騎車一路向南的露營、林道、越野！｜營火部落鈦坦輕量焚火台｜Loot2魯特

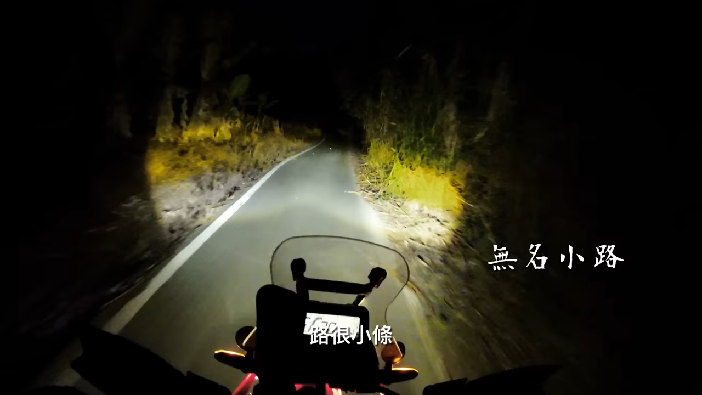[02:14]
路很小条，视野所及之处只有大灯照射范围。一路上我也不知道我到底是经过了什么地方，好像有桥，又好像有河，也有树林。还有猝不及防的发夹弯上坡。